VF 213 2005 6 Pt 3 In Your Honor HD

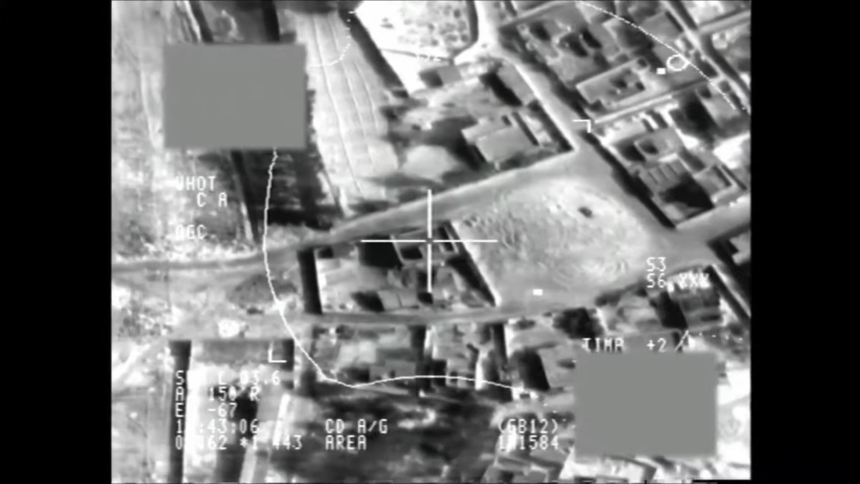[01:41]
Wildcat 2-2 shows good impact, good detonation.
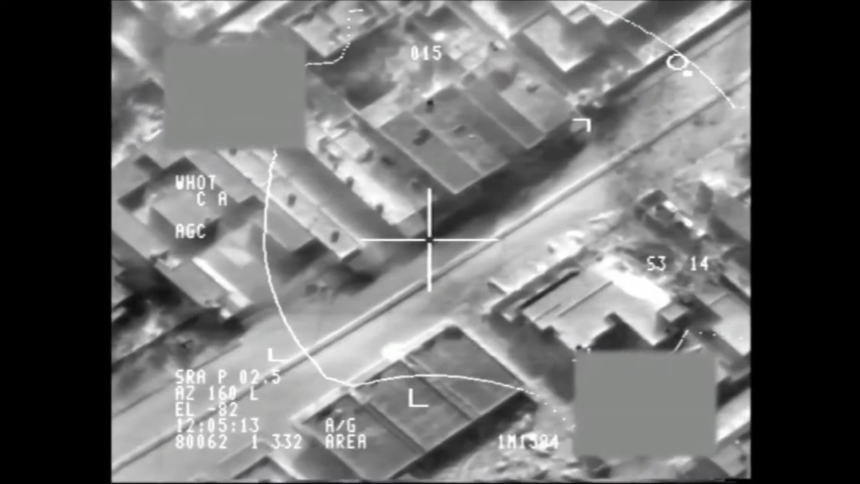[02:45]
From Reaper, excellent effects on target.